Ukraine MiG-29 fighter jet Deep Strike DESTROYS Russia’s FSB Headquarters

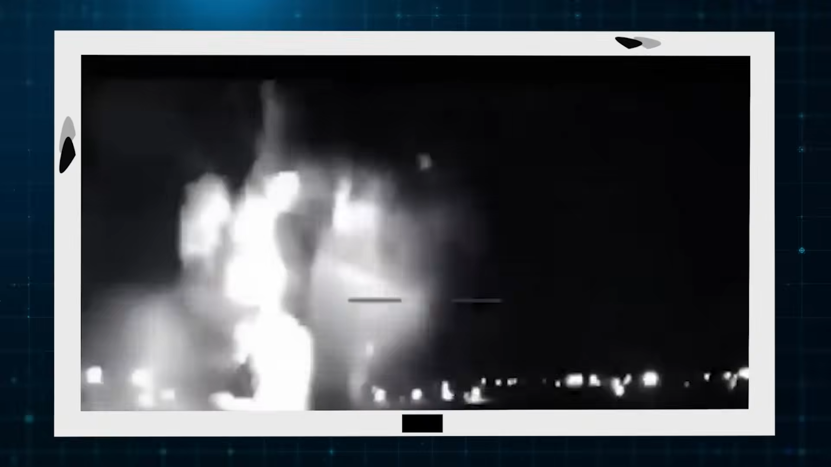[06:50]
The attack is assessed to have destroyed secure archives, communication hubs, and critical server infrastructure.
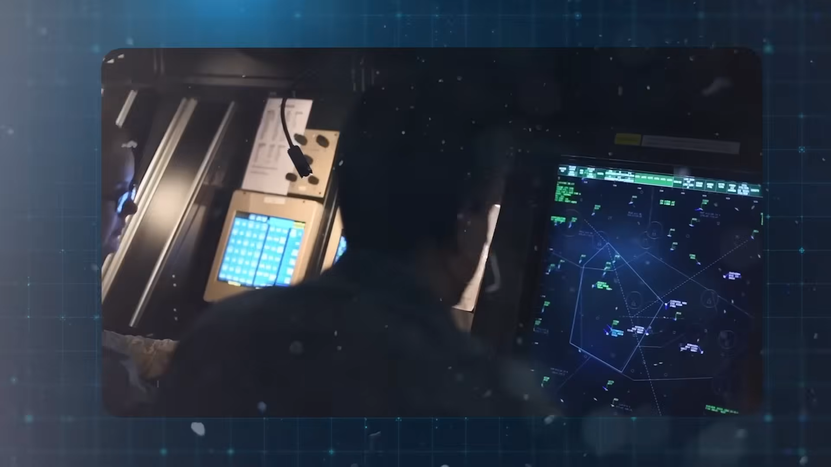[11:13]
Mobile radars with a detection range of 25 miles scanned for Russian mortar or rocket launches.